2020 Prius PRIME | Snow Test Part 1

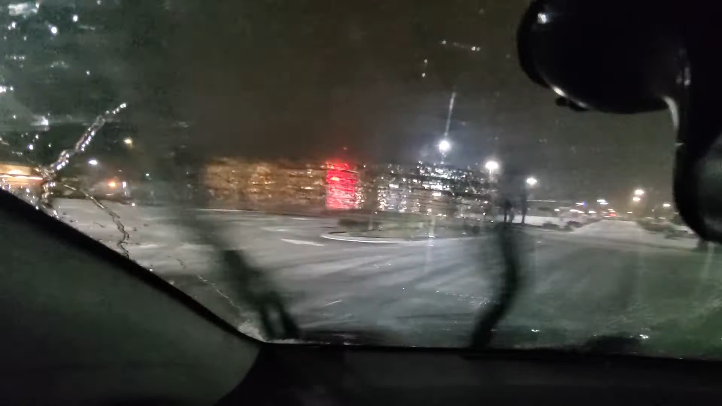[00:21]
it's um snowing out here oh that does not sound good that's scraping it just mmm delicious let's see how the Prius fares in light snow and ice and I'm excited
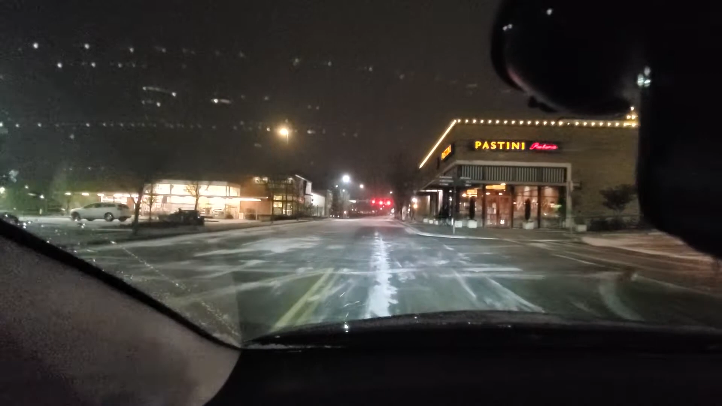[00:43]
I've been wanting to test this for some time but I've got some different tires on here so far it seems to do it seems to be doing pretty well it seems to do better when there is light dusting of snow then if it just was sloshier if that makes sense I don't know why but that's just how it feels so far it seems to be faring pretty well
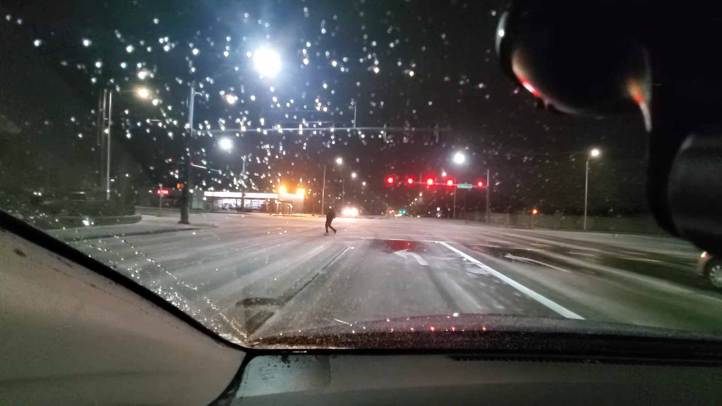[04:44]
how this car handles when it's going up and down the hill so I guess we'll I guess we'll you know check that out but I'll be right back you guys all right so here we are at an incline I'm traveling approximately 30 miles per hour and this is a 40 mile an hour zone I've got engine braking on so that way I can use the engine to slow the car down rather than my brakes